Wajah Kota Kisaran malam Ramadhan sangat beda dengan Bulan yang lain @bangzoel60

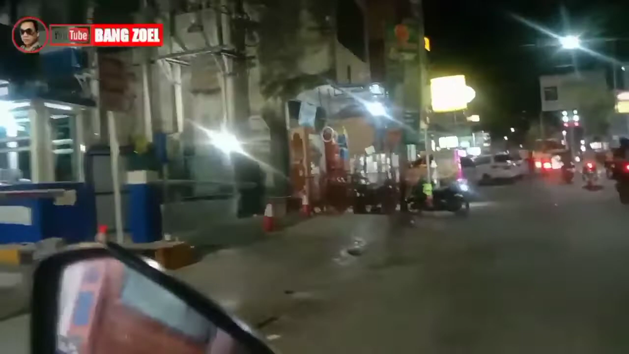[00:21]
Terlihat arus lalu lintas ramai dan lancar.
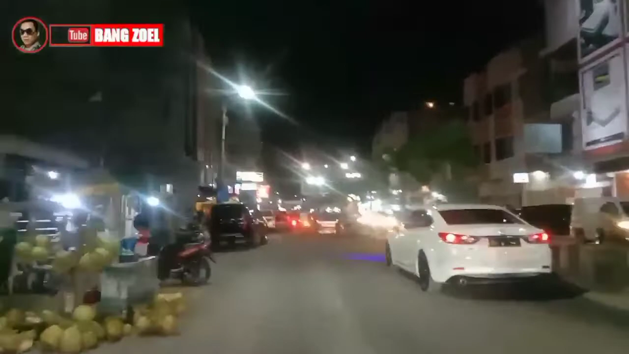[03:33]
Berhenti sejenak di Simpang Sibogat. Kita jalan lagi guys, masih di Jalan Cokro Aminoto.